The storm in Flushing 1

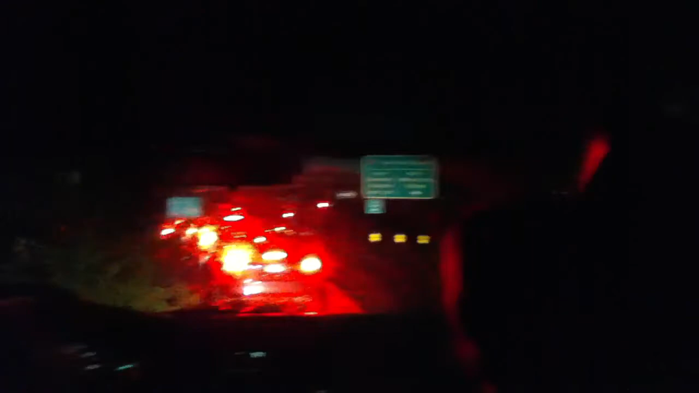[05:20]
There's a tree there. This is the way we went to Main Street. Except that was Main Street.